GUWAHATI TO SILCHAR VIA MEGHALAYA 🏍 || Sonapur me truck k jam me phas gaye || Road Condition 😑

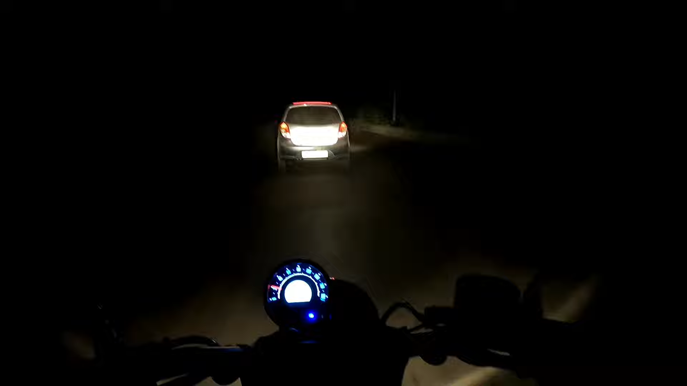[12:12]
गाड़ी कैसे जो आ रहा है, बहुत रिस्क लेके आ रहा है, इसका गाड़ी का नीचे का अंजर पंजर गया हुआ, बहुत लगा हुआ, बहुत ख़तरनाक रास्ता है ये।
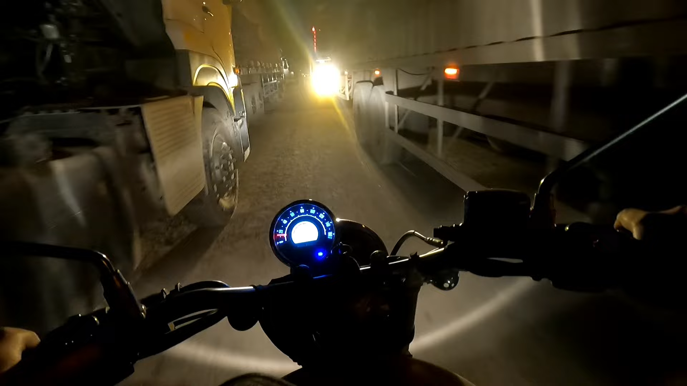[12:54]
लंबा जाम है बे, जा सकते हैं?
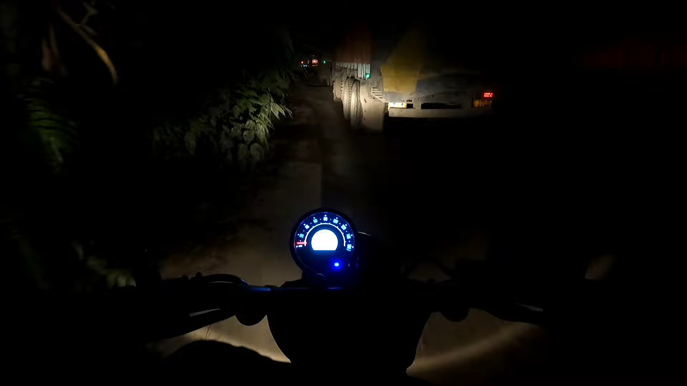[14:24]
यहाँ से निकलना मुश्किल ही नहीं नामुमकिन है।